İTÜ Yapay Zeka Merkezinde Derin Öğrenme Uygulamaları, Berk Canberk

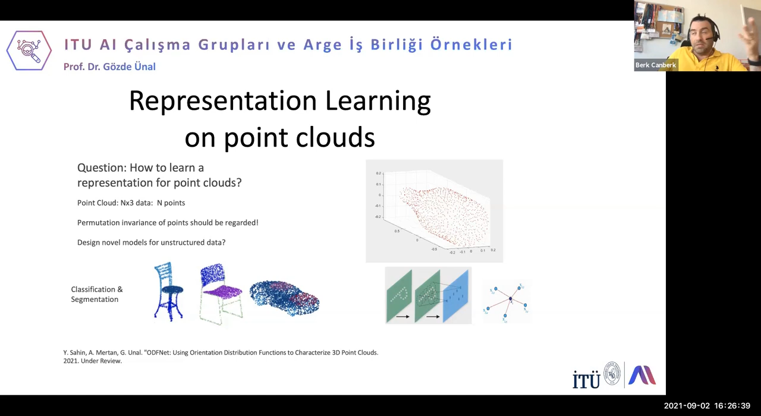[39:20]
İşte bir sandalye, bir araba gibi point cloudlar oluşturursak bunlardan nasıl bir anlamlı bir şey çıkartabiliriz? Ya da size hani anlamlı olduğunu bildiğiniz point cloudlar verilir, daha sonra siz anlamlı olduğunu bilmediğiniz point cloudlardan anlam yaratmaya başlarsınız. Bu da size tahminler yürütmenizi sağlar. Bu konuda da hocamızın ciddi akademik çalışmaları var. Continual Learning başka önemli bir konusu hocamızın.